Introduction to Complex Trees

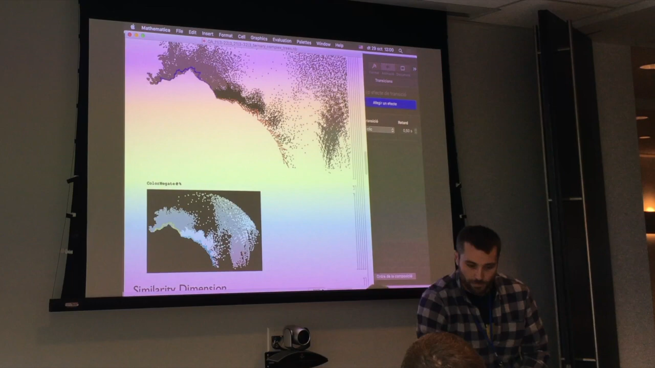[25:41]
But and also, for example, the blue parts, you have also interior points in there.
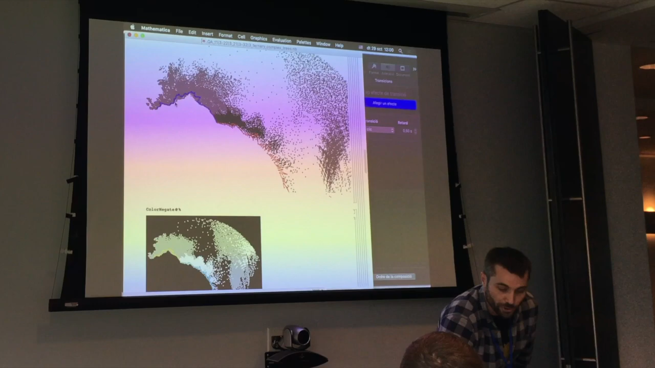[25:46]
Yeah, but there is different things to consider in there,